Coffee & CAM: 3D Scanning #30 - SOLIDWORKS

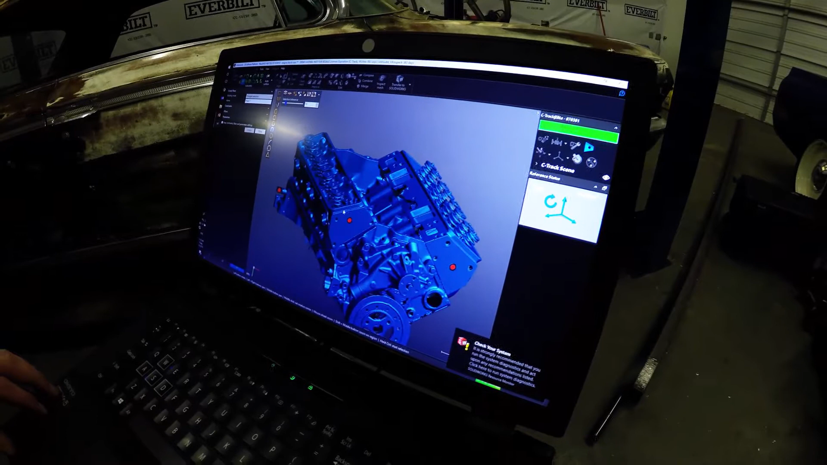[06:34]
all right so this is the uh this is our scan mesh that we have right now um and just for a quick overview of uh if I wanted to show how to do reverse engineering just right off the bat
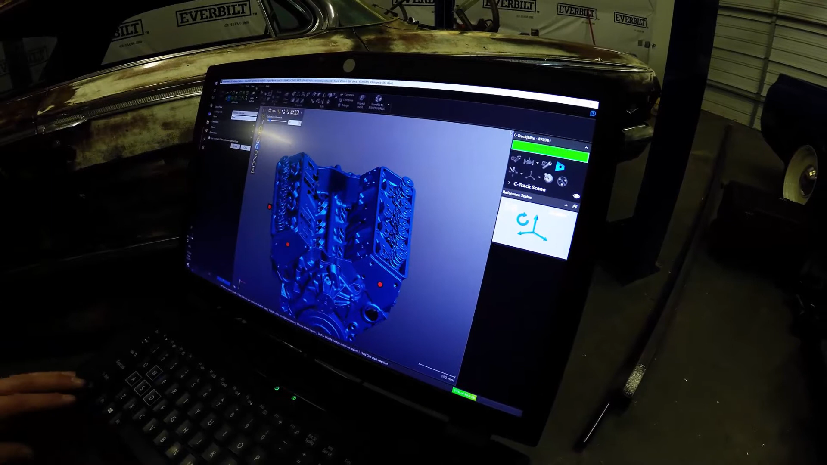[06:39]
what I'd go in is I'd grab like my create plane tool and then we have all these different selection features
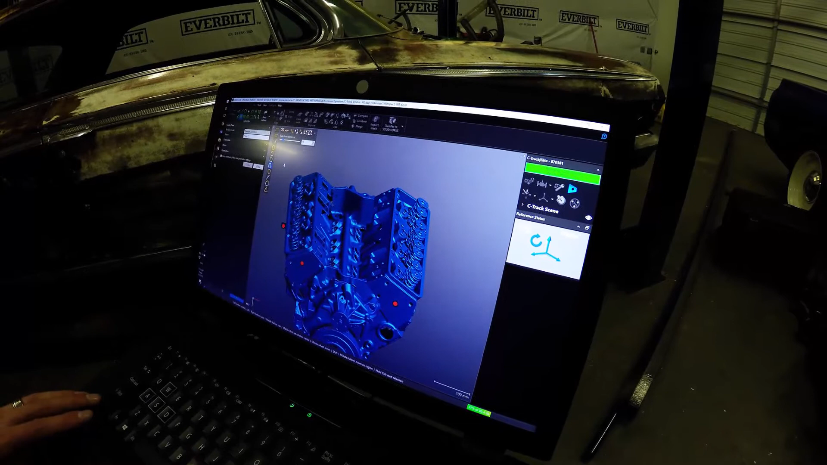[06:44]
here and I can go in and actually grab uh because this is just a mesh of triangles so now we need to actually start making a parametric solid out of it and solidworks that we actually do stuff
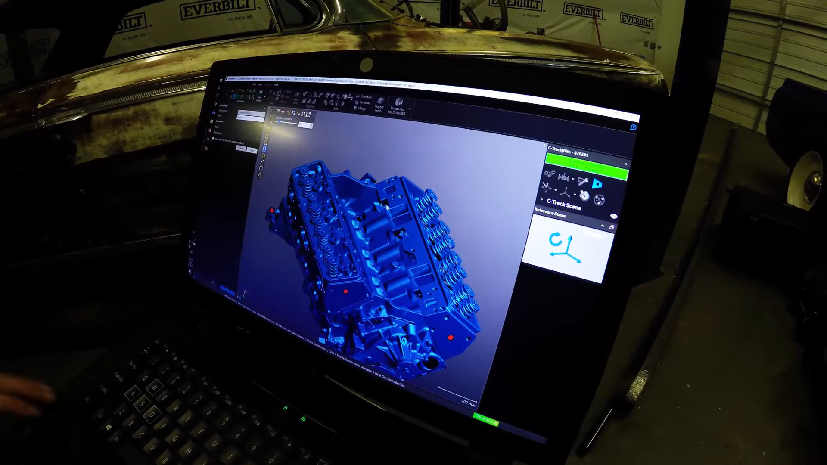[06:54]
with and model around so I say all right there's a plane here I'm going to grab it right now my selection set is to everything
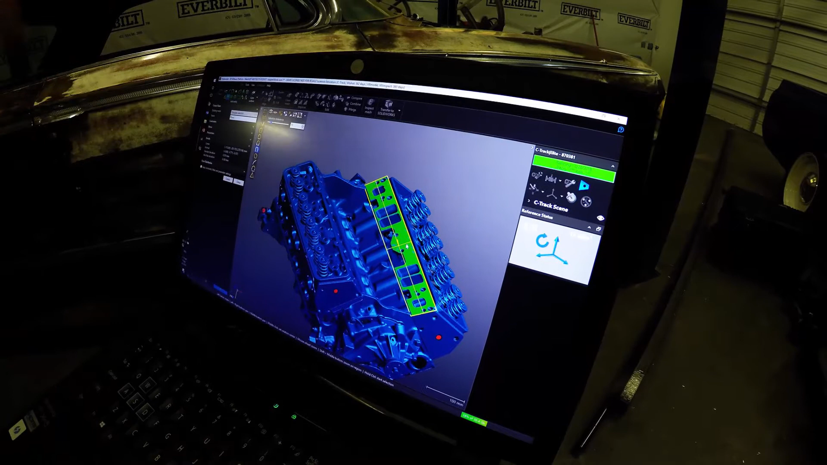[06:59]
with a similar normal so I went ahead and grabbed this whole selection of triangles that had a similar normal
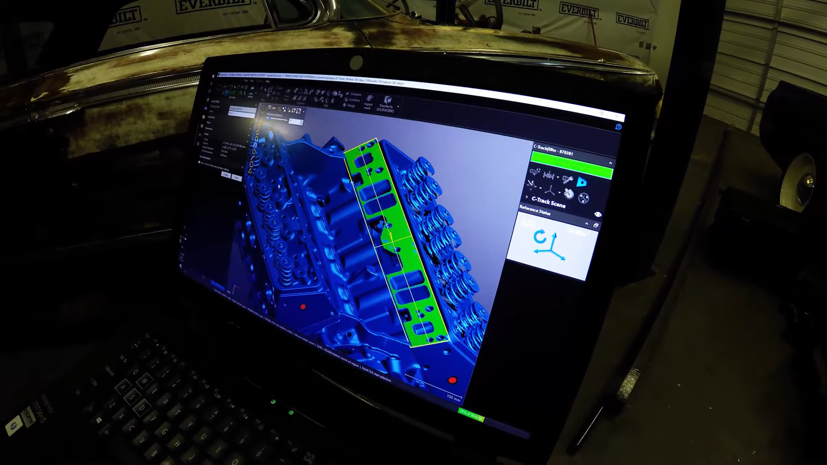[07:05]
so that plane we can even see the air distribution of our selection so within our tolerance
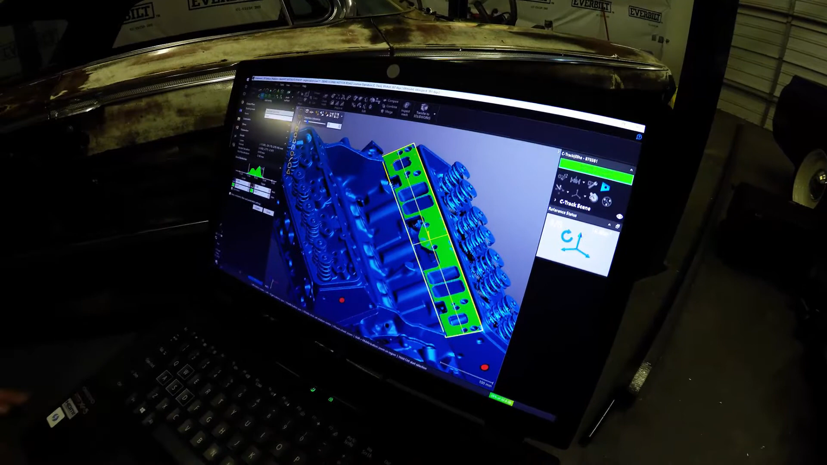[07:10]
of 0.037 millimeters we have a 97 percent selection within
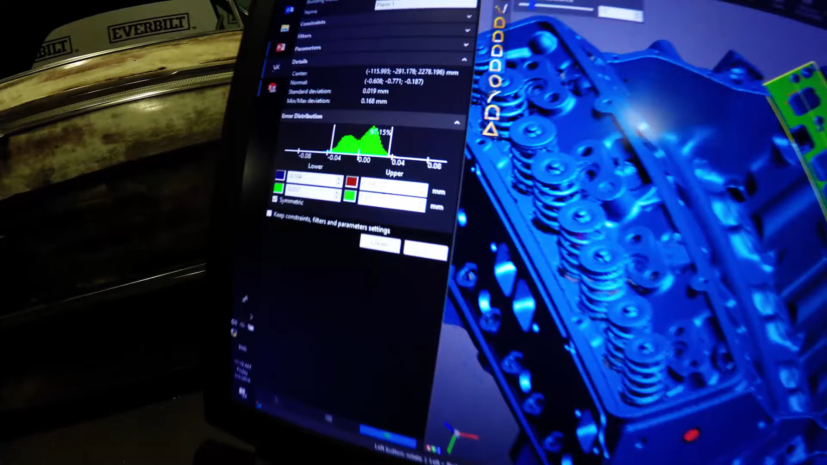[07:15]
that and we can increase and shrink our tolerance our selection and everything add more to it
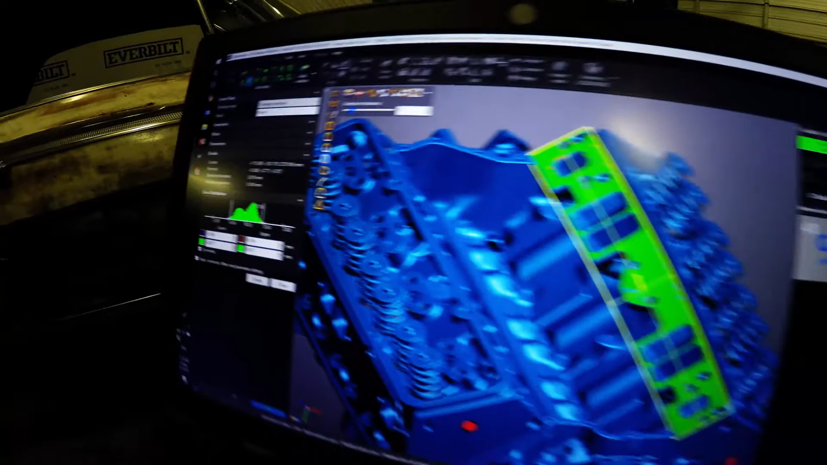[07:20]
then I can just hit create and that creates this plane here within the program so this is what makes uh
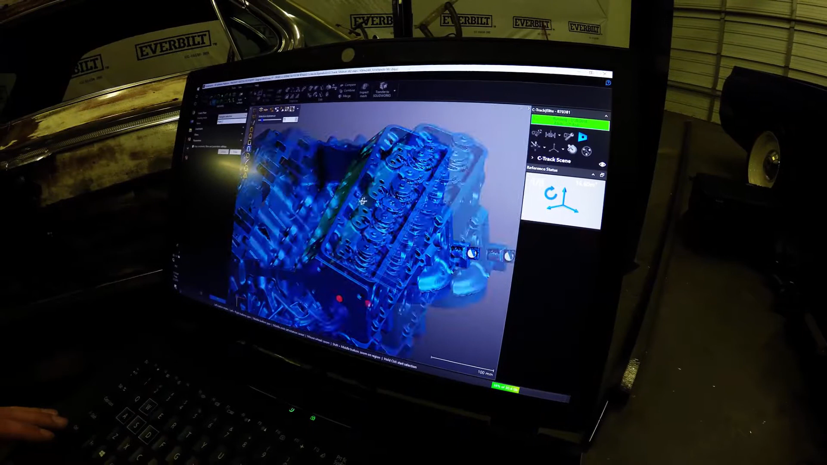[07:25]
this software really good for reverse engineering with because getting the cad data is
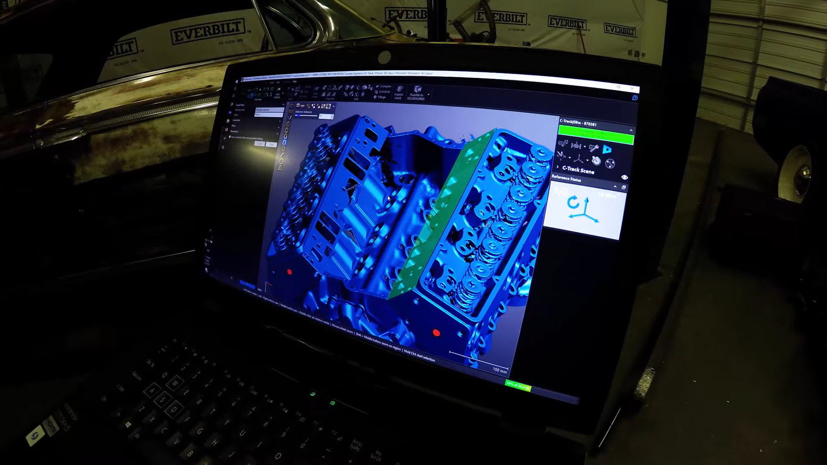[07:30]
or the scan data is not that hard right we go in and we scan it and we get all our mesh now what we do with our mesh to get something useful out of it is something like this or I can go in grab this selection set
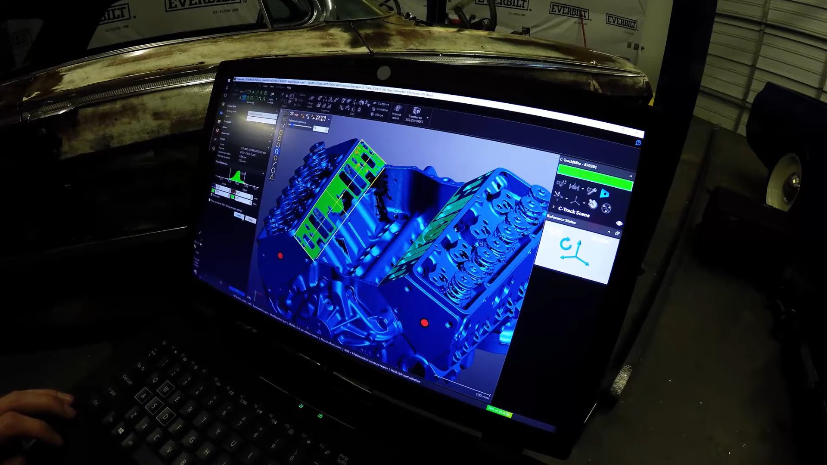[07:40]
create a plane I can do that for all these different uh bodies and I can just create these real quick without getting too into it um so now I have these entities